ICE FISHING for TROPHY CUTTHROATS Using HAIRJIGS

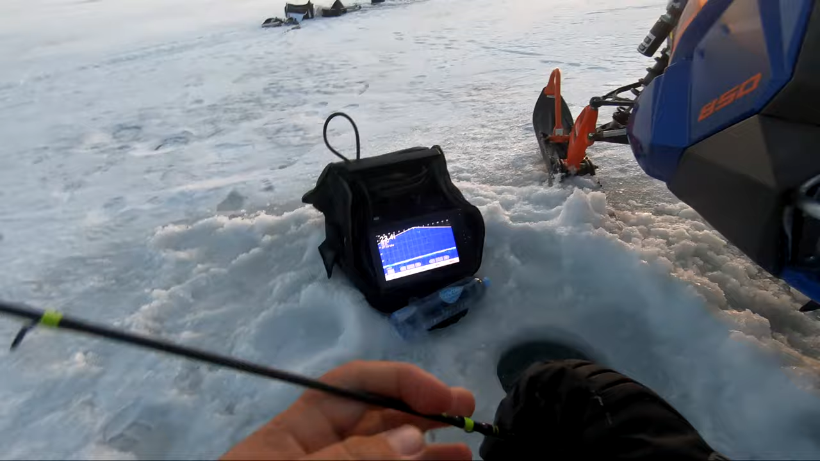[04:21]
Oh, 2 feet below the ice. Don't let him bounce too much. Let's get him back out. Right on that Terminator. Guys, the amount of fish we're seeing is
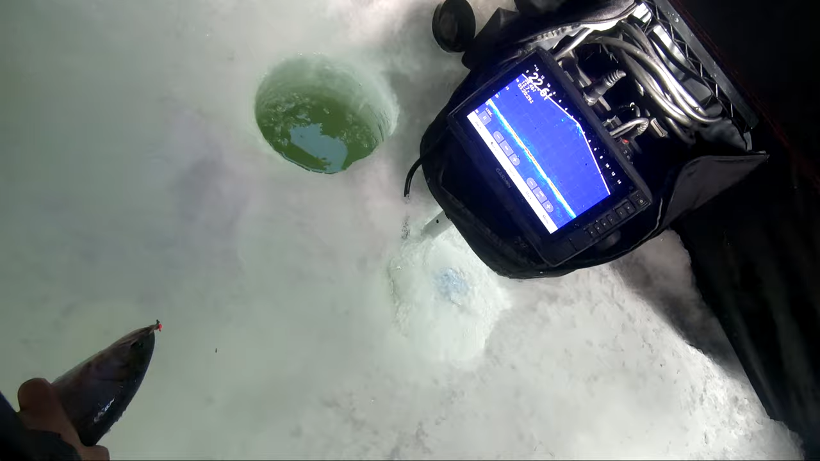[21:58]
And guys, he shot up like a missile again on none other.